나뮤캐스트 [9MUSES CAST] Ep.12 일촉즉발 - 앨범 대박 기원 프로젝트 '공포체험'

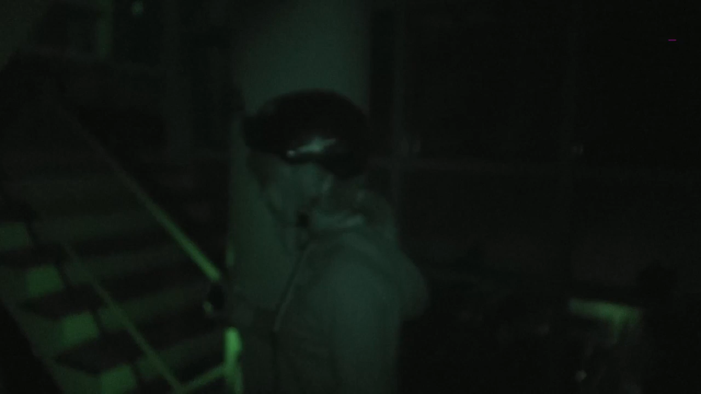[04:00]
하지 마. 테이블 밑에 다 있는 거 다 보인다.
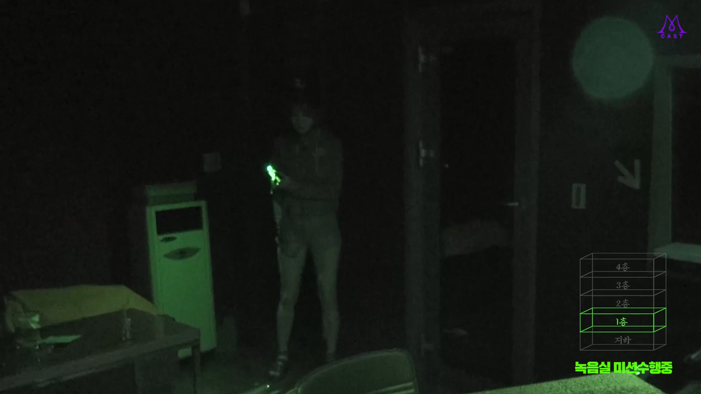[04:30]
이거 움직이는 거잖아. 없잖아, 사람이야. 아, 여기서 나올 것 같아.
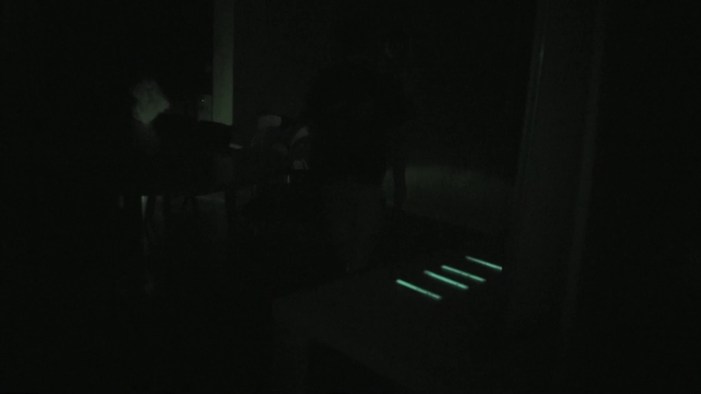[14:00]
여기 뒤에 뭐 있는 것 같은데?
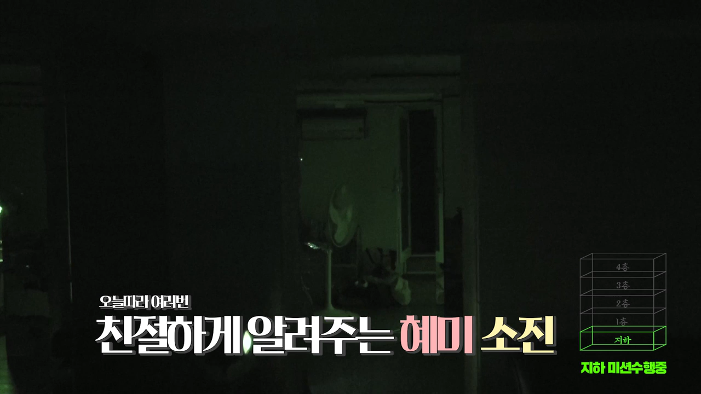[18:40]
여기가 숨을데가 지금 엄청 많지. 엄청, 아니, 지금 여기 소파에도 있을 거고 저기 의자 밑도 있고. 근데 지금 카메라 이렇게 된 거니까 소파나 제 테이블 옆에 뭐 있을까? 왜? 어머 앉아 있네.